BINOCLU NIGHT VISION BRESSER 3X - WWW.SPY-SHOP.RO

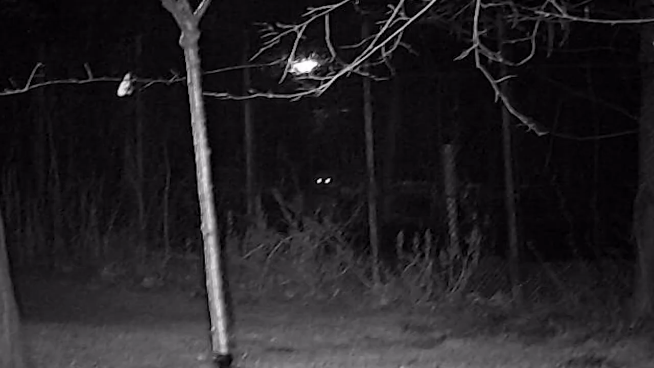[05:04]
Și am găsit un cățeluș pe acolo să se plimba, prin bezna pădurii și am reușit să-l surprind. O să vedeți și vă imagine. Așa că nu pot să apreciez, dom'le, dacă într-adevăr detectează,